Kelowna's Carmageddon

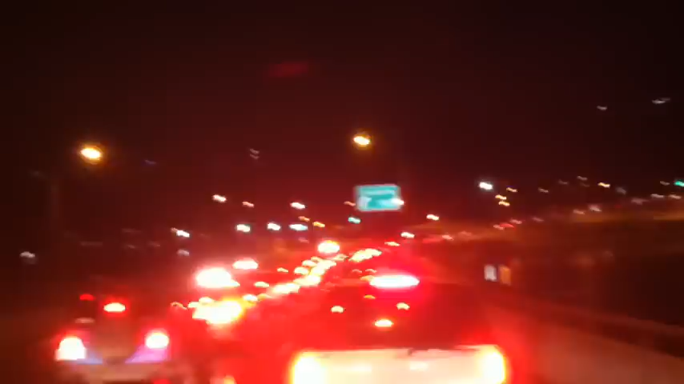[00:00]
Now 6.50. We're on the bridge going into West Kelowna from Kelowna. Stop and start about five kilometers an hour. Got a friend who's behind me who said he's left UBCO at 4.30 and he's not even on the bridge yet. That's over two hours just to get to the bridge.